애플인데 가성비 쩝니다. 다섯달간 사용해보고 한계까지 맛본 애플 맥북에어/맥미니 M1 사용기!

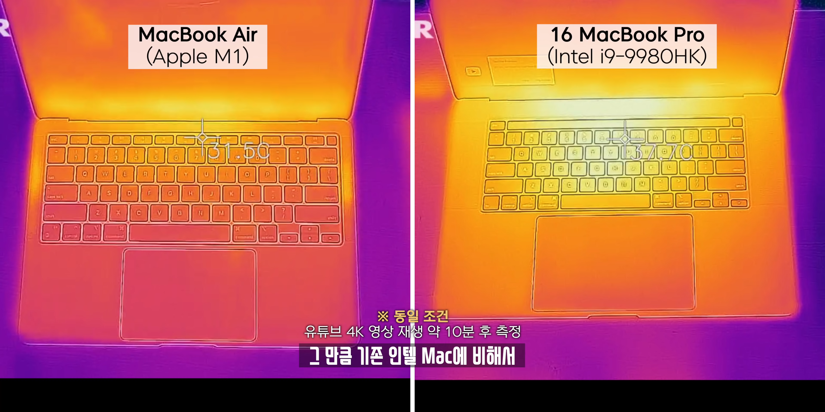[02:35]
그만큼 기존 인텔 맥에 비해서 발열이 굉장히 작다는 것을 의미하기도 하죠. 대신 발열이 완전 없는 것은 아니었습니다.
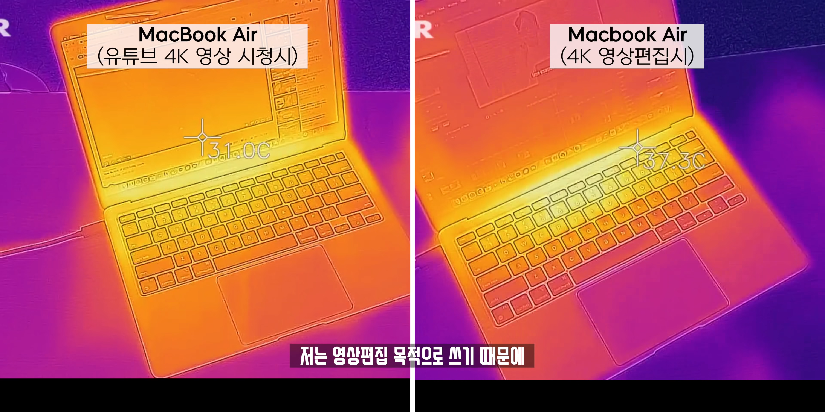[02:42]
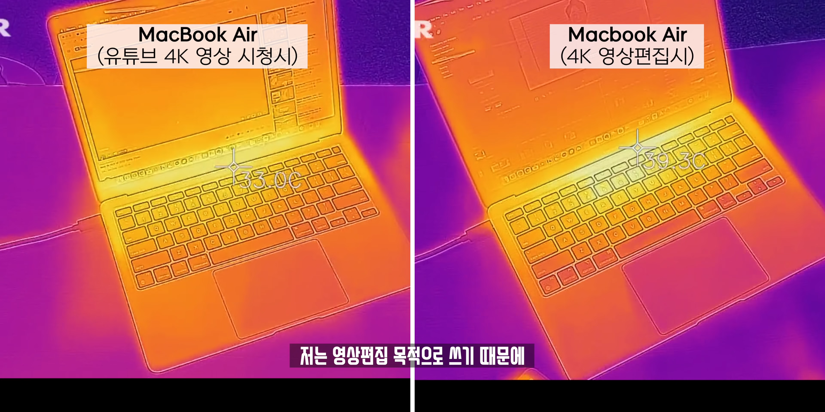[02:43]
저는 영상 편집 목적으로 쓰기 때문에 영상 편집 그것도 4K 영상 편집을 하게 된다면 그때는 뜨끈뜨끈하게 발열이 느껴졌습니다.